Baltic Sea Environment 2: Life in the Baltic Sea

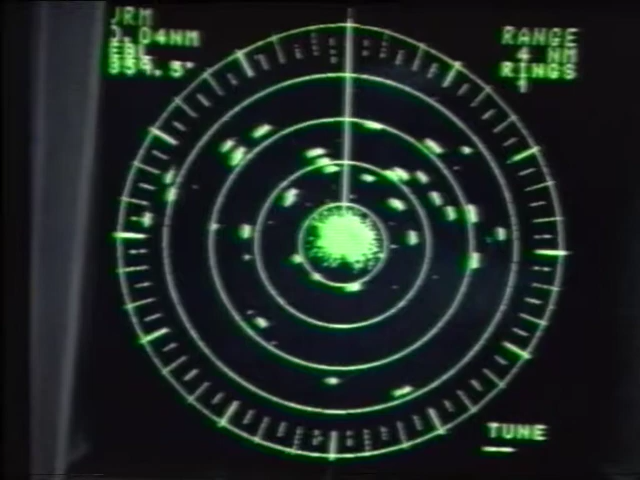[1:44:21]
The ship is equipped with computers for navigation and for keeping track of previous fishing results.